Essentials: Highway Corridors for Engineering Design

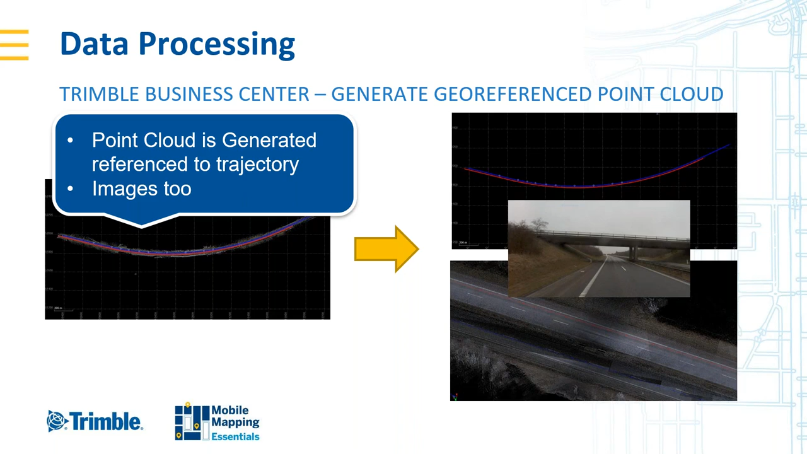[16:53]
imagery because of the registration process we would also have taken care of that during this step so here we have this is uh the data that i'm talking about this uh data in denmark um of road intersection you'll see we have our colorized point cloud here and you can see the various trajectories overlaid on that
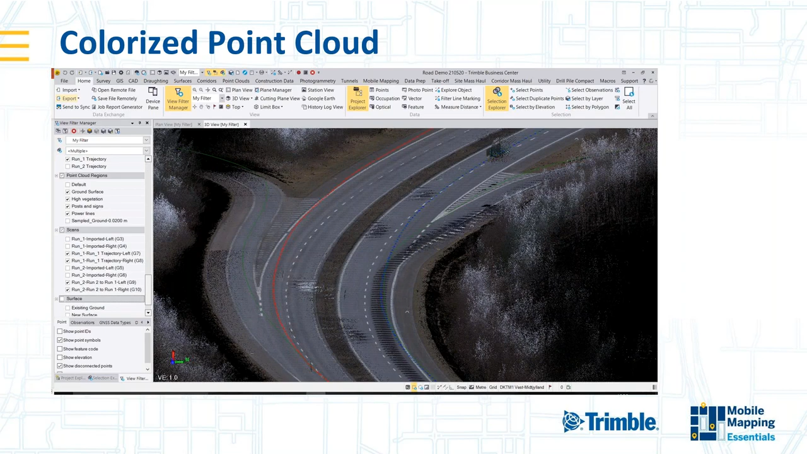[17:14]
so once we have our colorized point cloud there's a very nice auto classification feature in tbc that will auto classify the point cloud into five classes buildings ground vegetation posts and signs and power lines
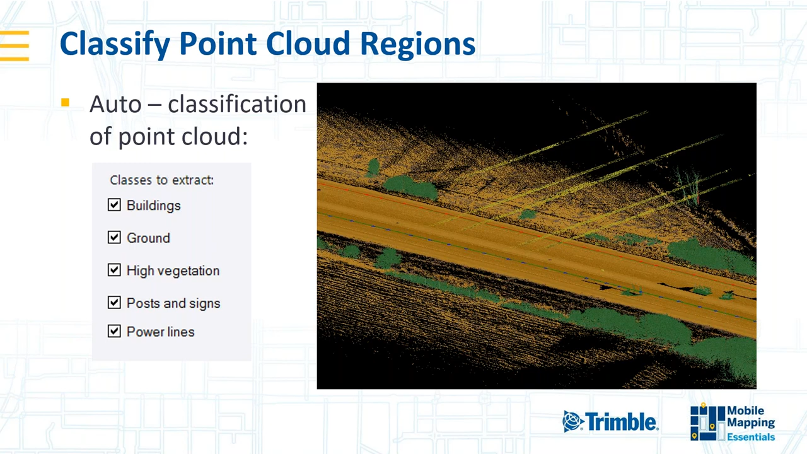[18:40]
pretty useful to be able to switch everything off just leave the power lines on and then work on the power line class for your power line extraction
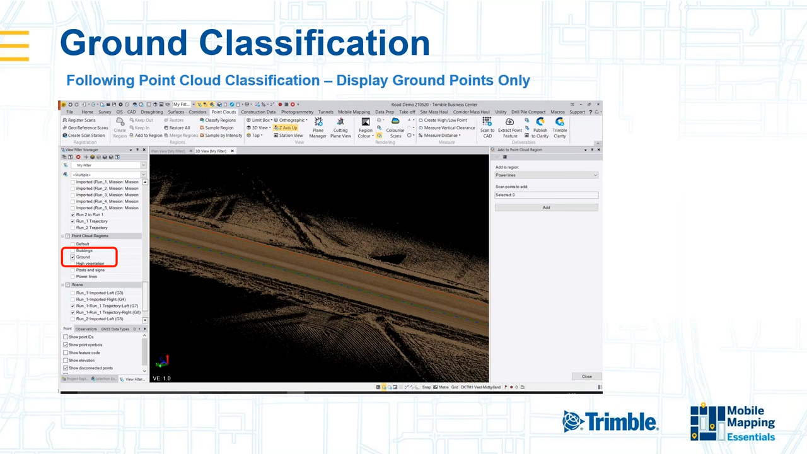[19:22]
switched everything off and the point class point cloud regions apart from ground so what i'm seeing on my screen there are just the points that have been classified identified as being on the ground so once i have that um why the next step i'm going to take is to down sample a point cloud of the region one for the purpose of this demonstration and two because um
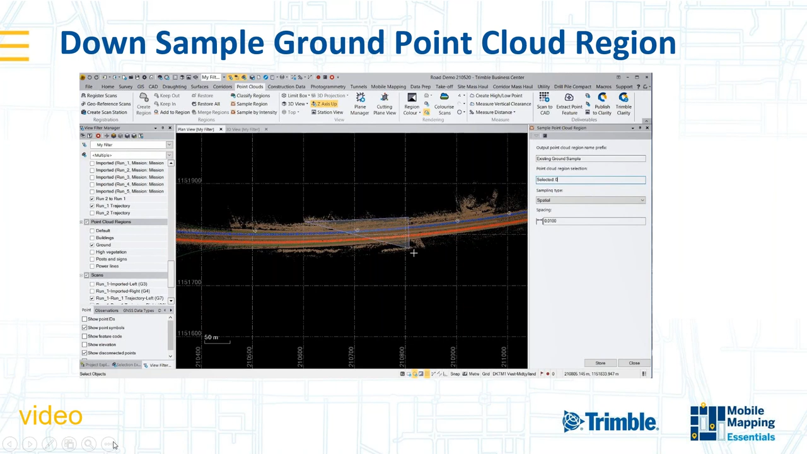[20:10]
it's a good idea to down sample the data anyway um because it's too dense actually for building a meaningful dtm so what i'm going to do here is just select a small portion of this road to work on to demonstrate the capability here so i've called the existing ground sample i've selected a particular area and i'm going to downgrade the spacing to five centimeters for building my dtm or dgm
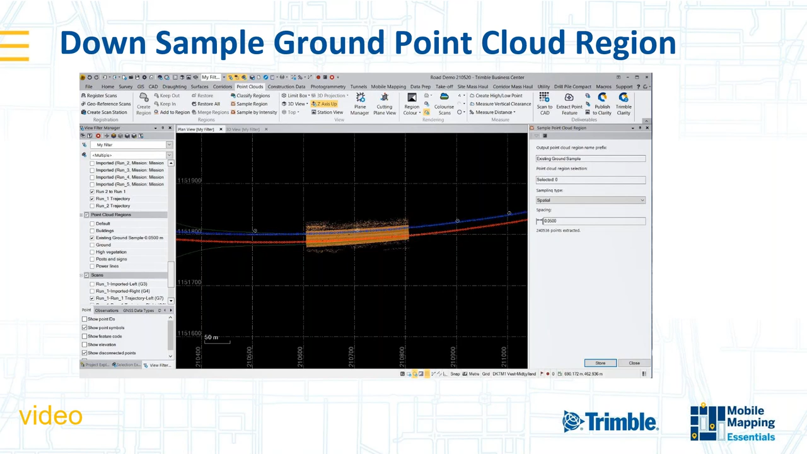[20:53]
so you see i'm just left with a sparser point cloud of the area of interest with the points at five centimeters spacing approximately so this is what i'm left with um from which now i am going to um create a surface so from my decimated data if you like i'm going to um create a surface so i'm going to call this um original ground
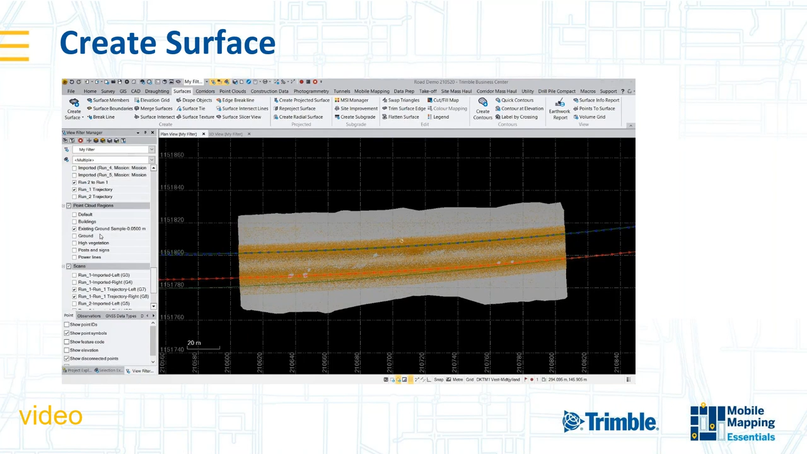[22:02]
i'm going to switch the point cloud off so now i just have my surface and i'll select the surface and i'm going to go into properties and i'm going to change uh some of the display parameters
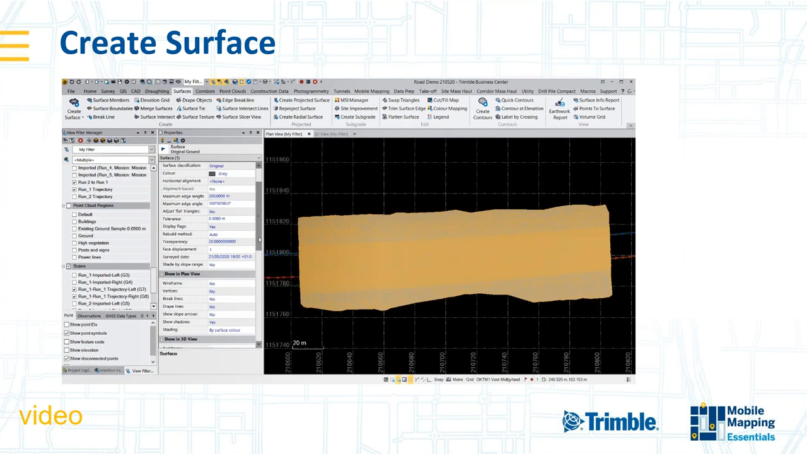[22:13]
so that you can see it properly and i'm going to change the shading so the shading is by elevation i'm going to do that in plan and in 3d 3d view mode as well so now you can see the
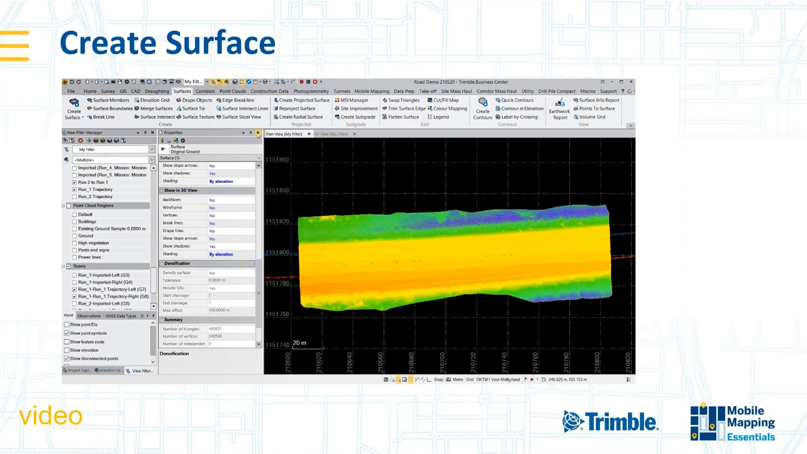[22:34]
um ground surface shaded and by elevation and if i look in uh the 3d view you will see the ground model uh with its uh triangles that have just switched off um highlighted by elevation uh color relating to elevation
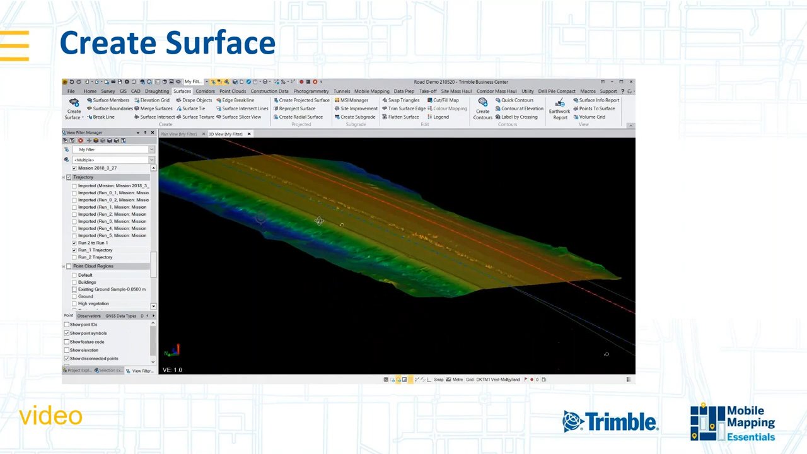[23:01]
so you see it's a pretty straightforward road with uh kind of uh embankment to the side and uh kind of ditch or something
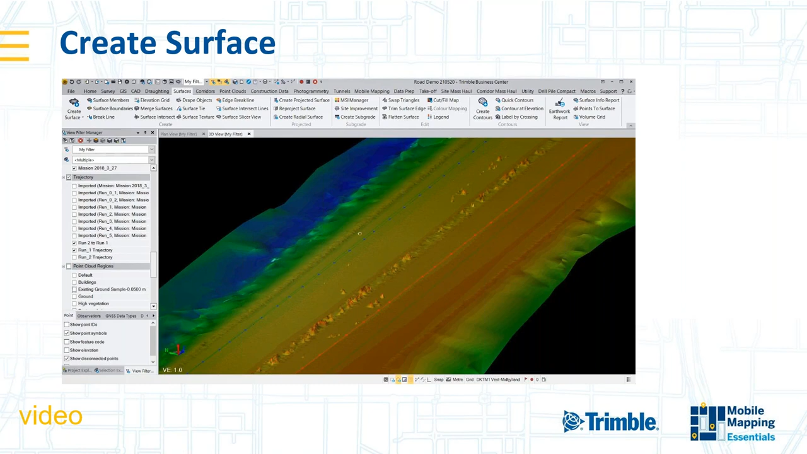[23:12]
so next step so now i've got my i've got my uh ground model of the road that i'm interested in and the next step is to create a line string for the center line of the road
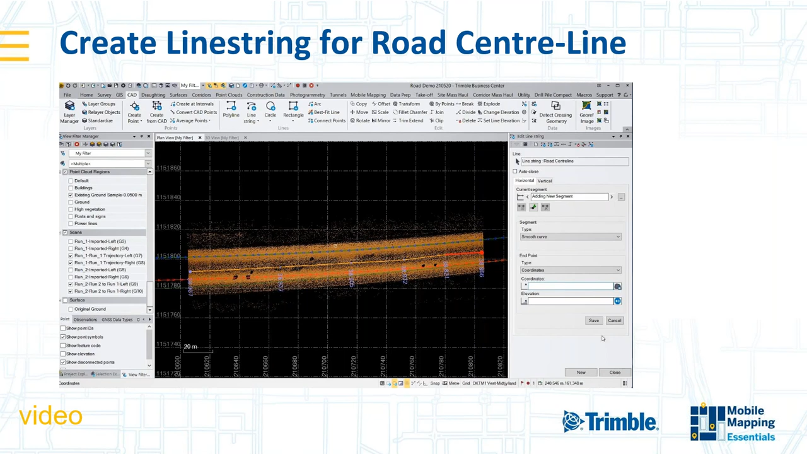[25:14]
smooth curve through these segments and um yeah i add that to my road surface
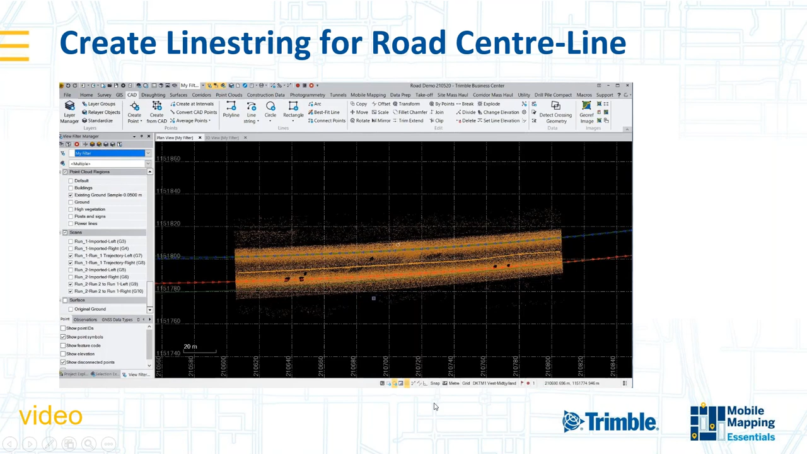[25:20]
and you'll see in 3d that's the uh point cloud with the road center line
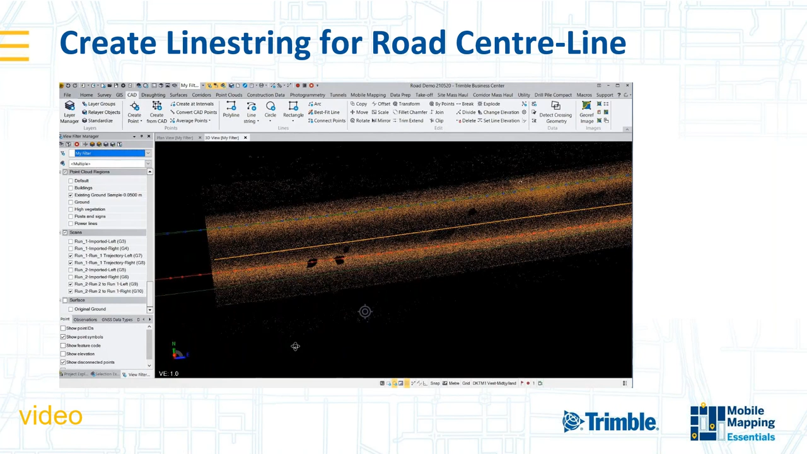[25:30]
so now that i've got my uh road center line i'm going to create an alignment so i'm going to create both a vertical a horizontal and a horizontal alignment um so in tbc i go to corridors and i say create an alignment